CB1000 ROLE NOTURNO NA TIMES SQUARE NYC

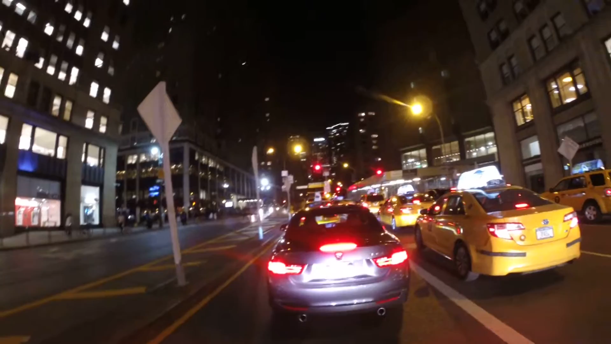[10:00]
É uma avenida menos movimentada, vamos por ela.
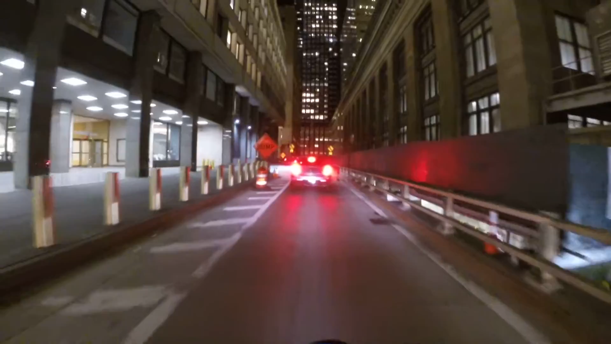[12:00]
Nesse último aqui passamos por dentro do prédio e saímos da avenida novamente.